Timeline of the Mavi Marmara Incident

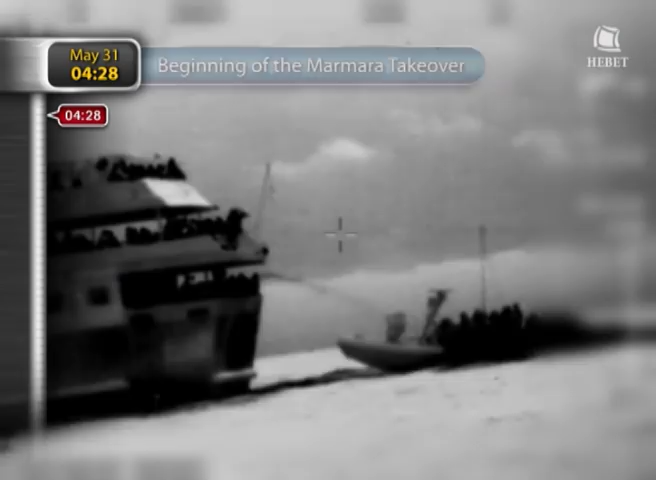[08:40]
As soon as the IDF lifeboats approached the ship,
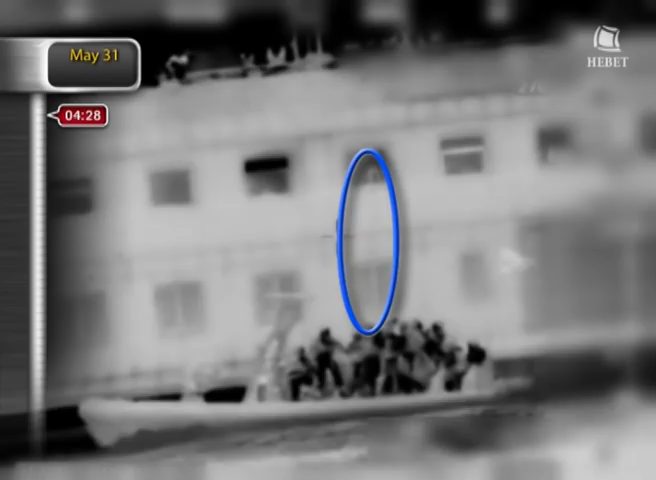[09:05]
An attempt to hoist the ladder. The soldiers try to climb on board the ship and
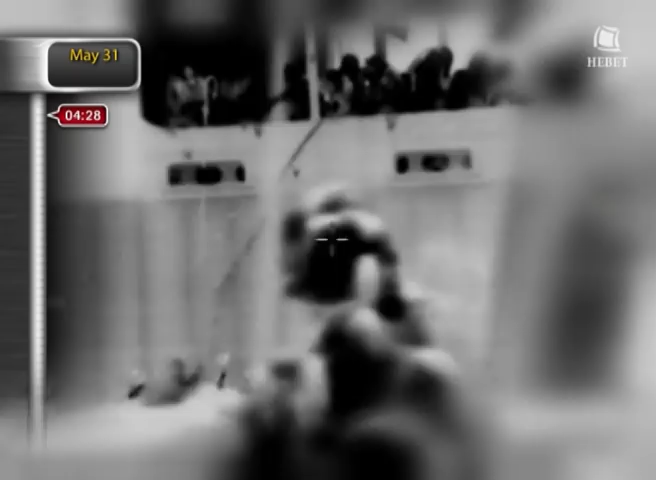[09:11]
encounter severe violence in the form of water hoses and hurling of iron pipes and chains at them,
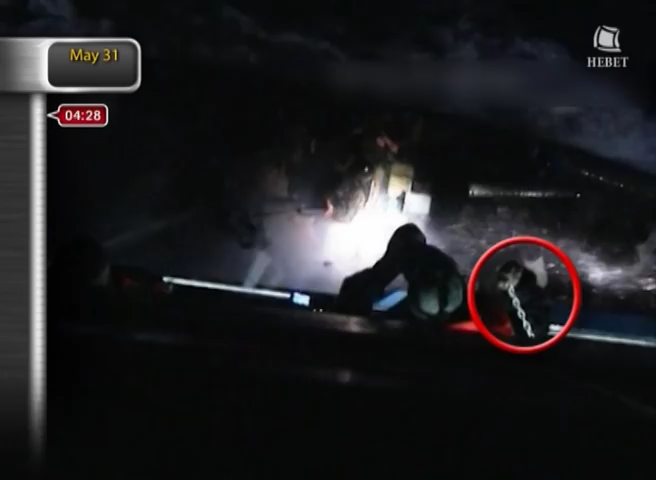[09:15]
as well as using electric disc saws to cut the ladders of the IDF Special Forces Unit S-13,
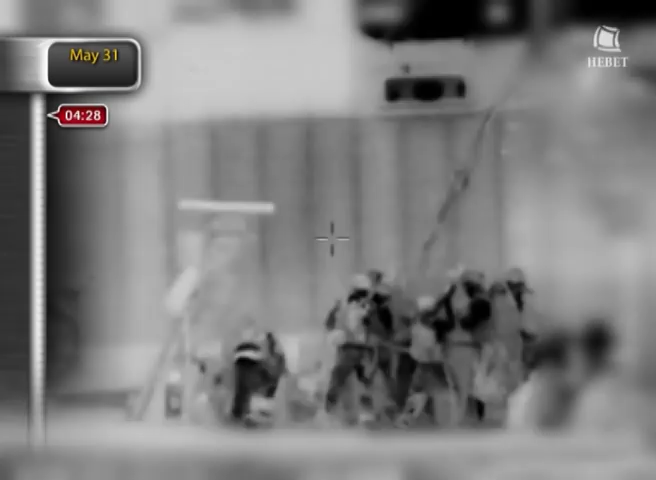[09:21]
used in attempting to board. We're getting hit with bottles and a barrage of rocks.
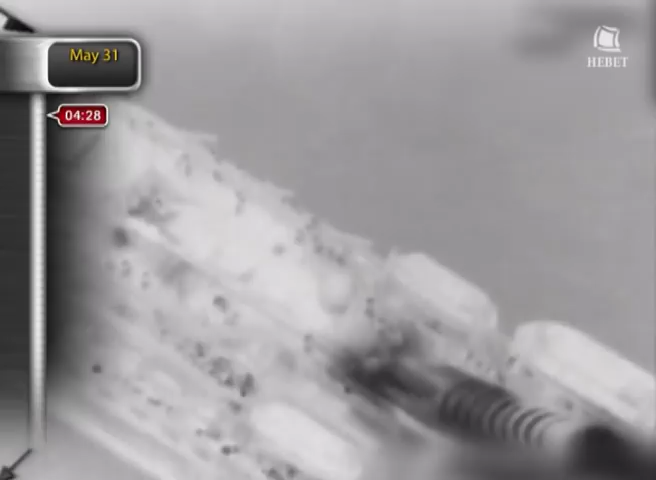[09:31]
The lifeboats move slightly away from the ship, but remain close to the side, attracting the activists' attention. At the same time, authorization was given to bring in the Black Hawk helicopter, according to plan.
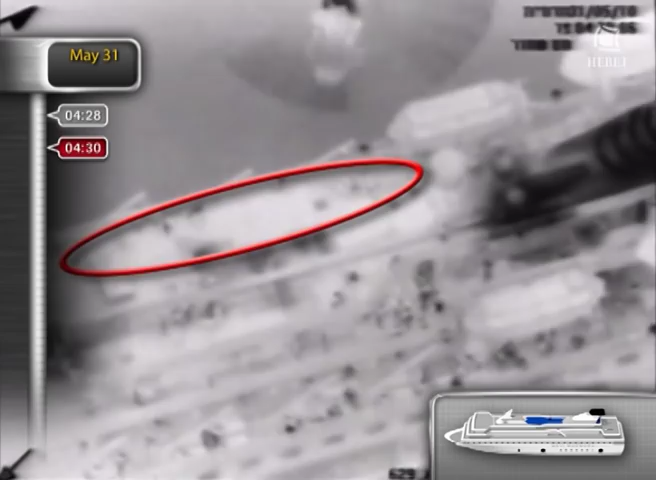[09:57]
In order to ensure the safe landing of the soldiers on the deck, a number of stun grenades are thrown.
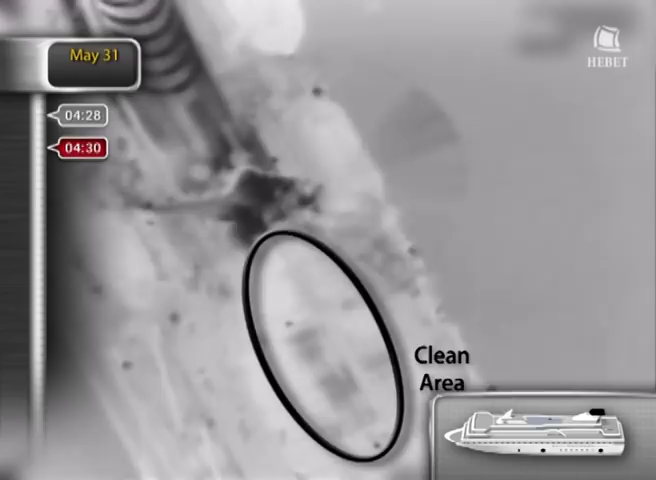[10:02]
As a result, the activists evacuate the center of the roof.
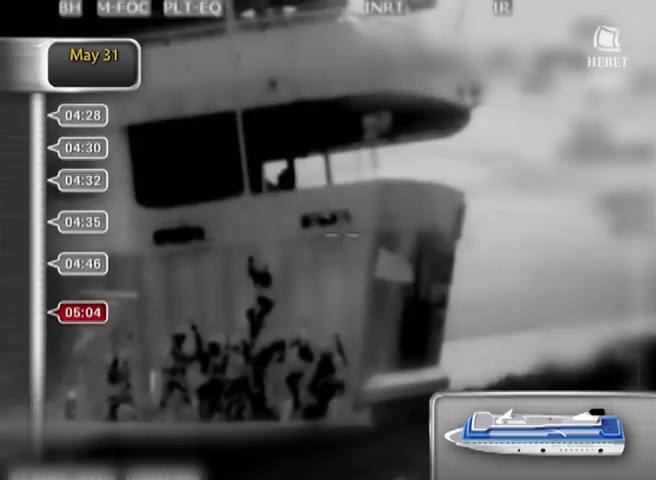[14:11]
The sides of the ship empty quickly and the soldiers climb up from the rubber boats onto the ship. The commander of the force and the commander of special forces unit S-13 climb
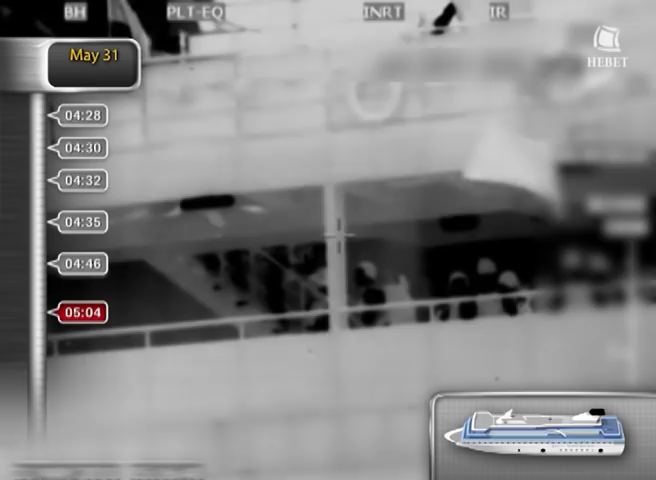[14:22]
up from the lifeboats onto the ship and move towards the roof.
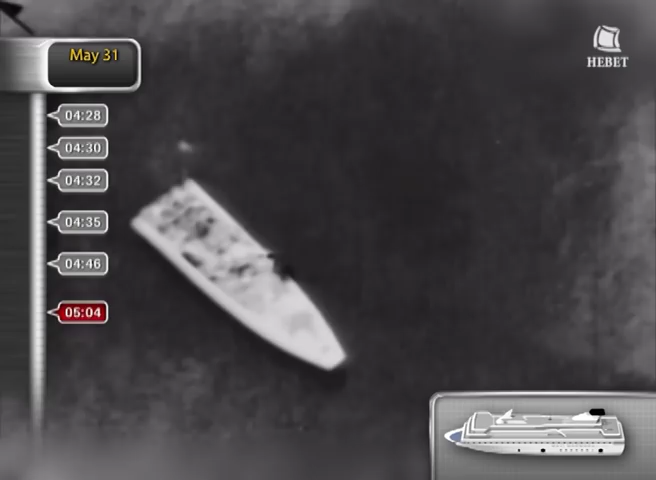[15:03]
Two of the injured soldiers take advantage of the situation and jump into the water, intending to swim towards the nearby boats.
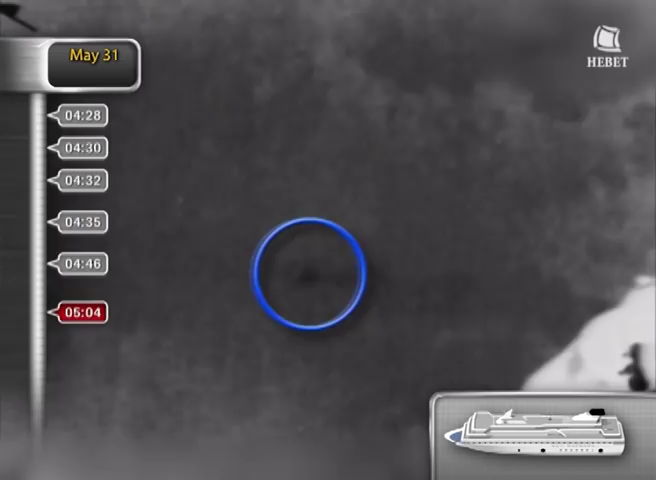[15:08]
They are picked up by the rubber boats. The third soldier remains unconscious on the bow.
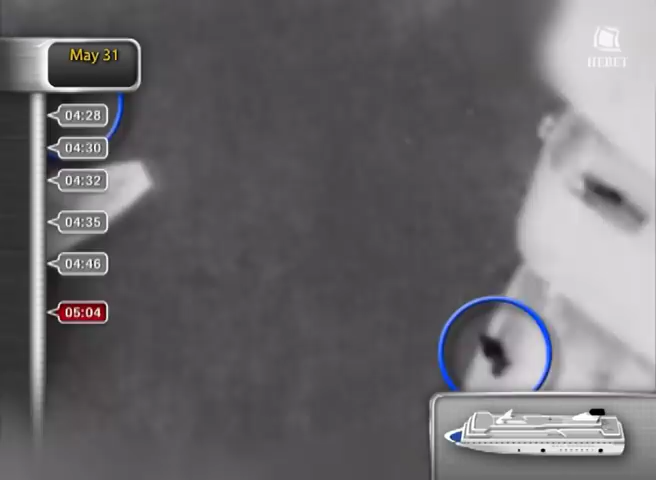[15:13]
The third soldier remains unconscious on the bow.
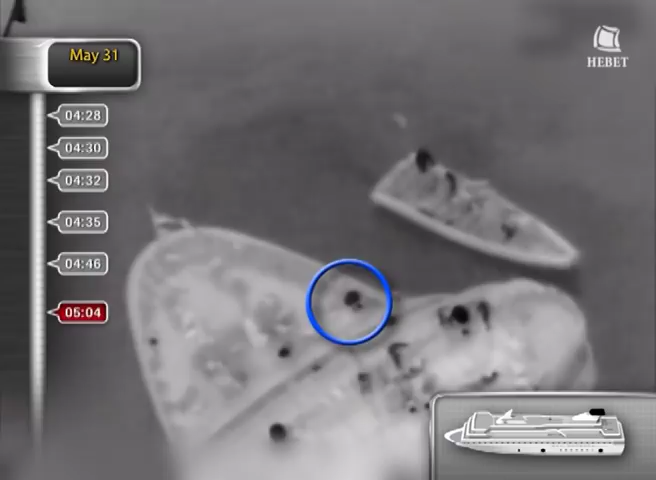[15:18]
The suppressive fire unit jumps from the ship's roof to the bow and joins the wounded soldier.